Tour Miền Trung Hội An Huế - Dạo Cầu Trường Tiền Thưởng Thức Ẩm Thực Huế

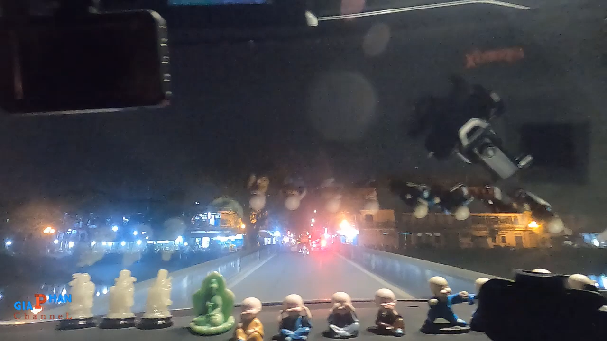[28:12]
Ngày xưa em cặp con này em ở cổng bên trên. Giờ đi thẳng tới luôn.
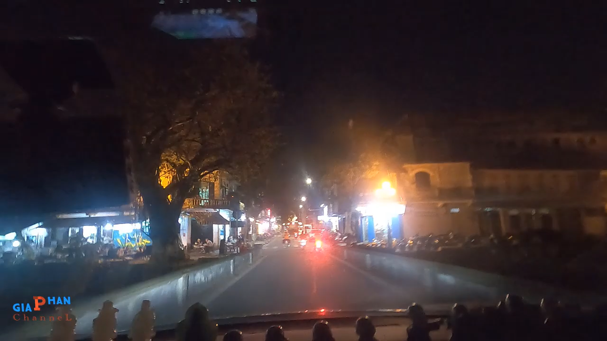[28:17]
Thẳng rồi đi phải. Ngay đây có chè.
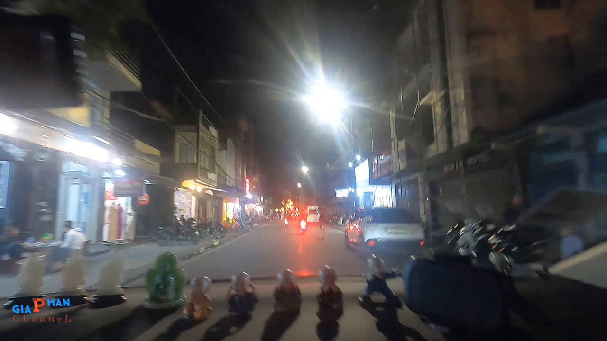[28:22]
Ở cổng chính đó mọi người kìa. Ghê ghê.